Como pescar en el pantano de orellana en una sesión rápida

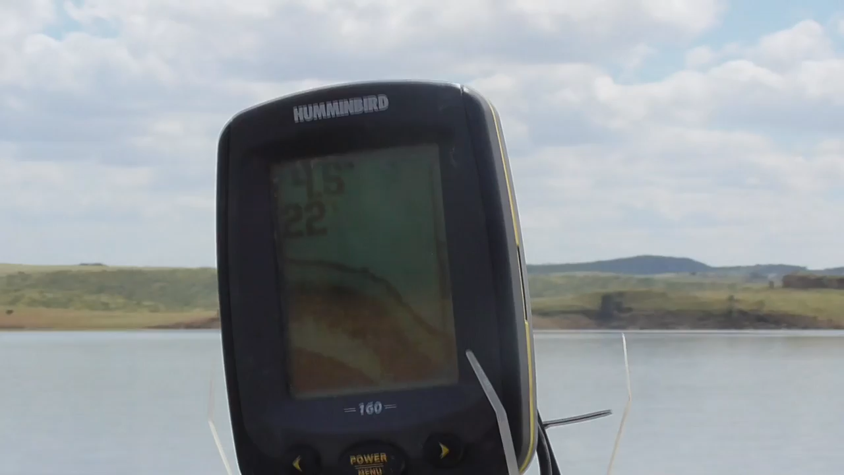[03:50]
Y vamos a ver si ahí, justo cuando termine la bajada esa, vamos a meter la postura ahí o incluso llega a bajar más. Yo, por mi experiencia, sobre todo en pantanos como Orellana, la carpa suele comer justo al final de la bajada. Justo al final de la bajada.
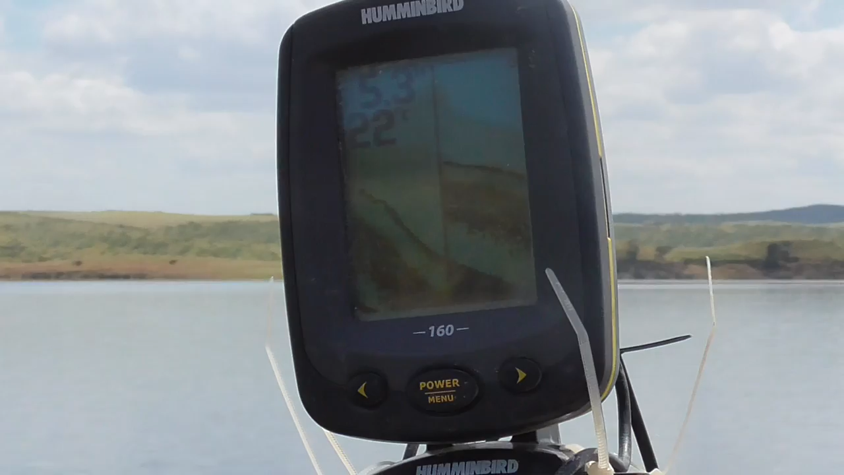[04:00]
¿Por qué? Porque los peces, sobre todo la carpa, tienen la boca diseñada para comer en forma de rampa, ¿vale?
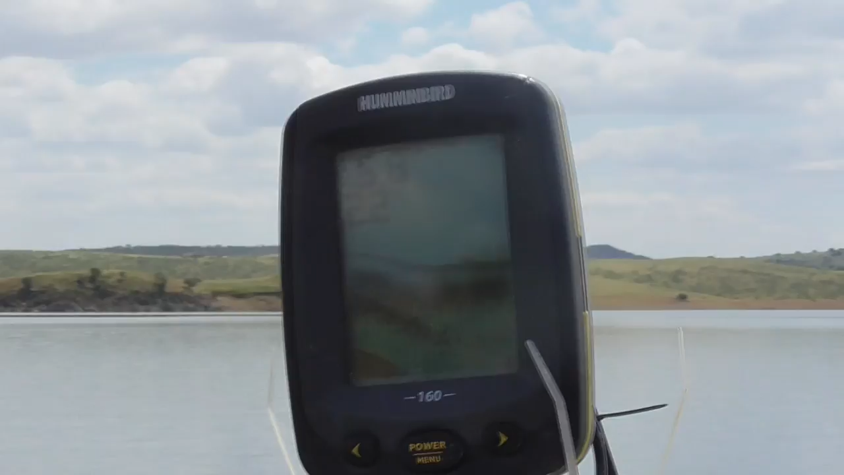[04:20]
Estamos justamente a 6,2 metros y bueno,